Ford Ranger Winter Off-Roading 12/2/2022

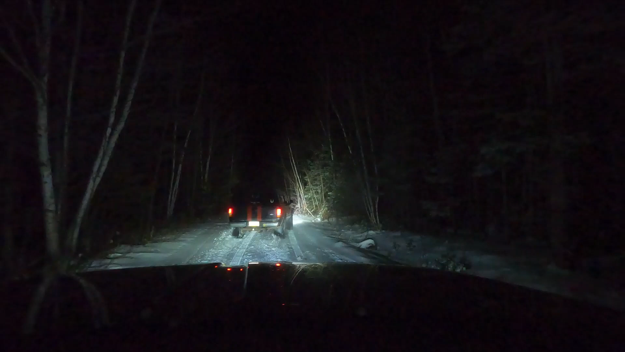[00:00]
oh yeah oh man oh my god oh this is the puddle from a fort that's the same one dude look at him smoking this is the puddle we're talking about this is definitely where marcus and ben crash here we go
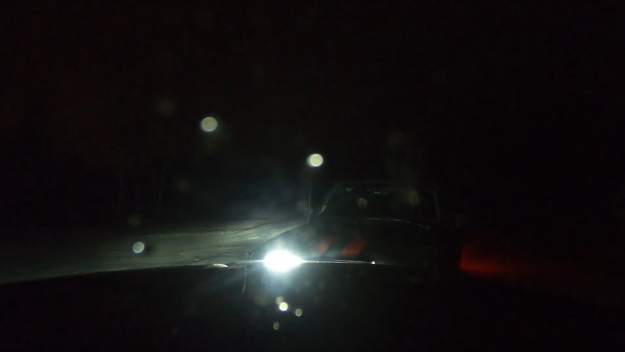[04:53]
oh my god oh my god oh my god why is he creeping forward that scared the f***ing why is he chasing you why is he actually chasing you why is he actually chasing you i can't see behind me oh my god that's so weird